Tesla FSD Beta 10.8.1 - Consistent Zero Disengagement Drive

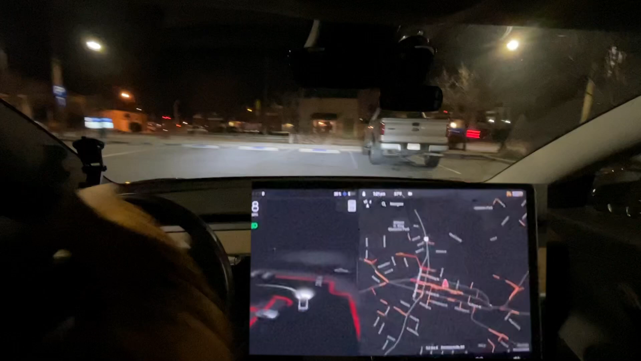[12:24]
I don't think it really did anything worse or better. Than um. Than the previous update. Hmm. Yep. I ran up over the curb. Ouch.
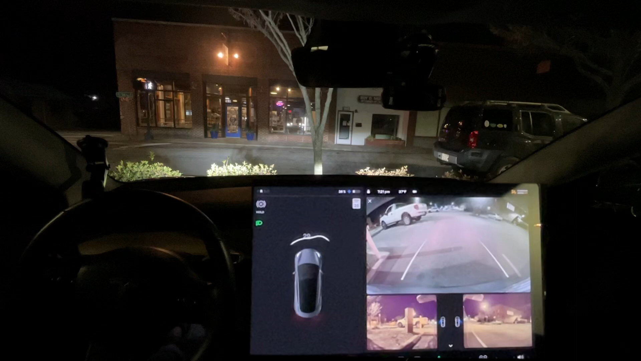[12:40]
That hurt. Oh. Can. Can it not see? Yeah it can't. Okay. Well that sucks. Okay. Well. I appreciate everyone watching. I will go off to where I need to go. And I'll see you on the next video. Thanks for watching everyone. Bye. Bye. .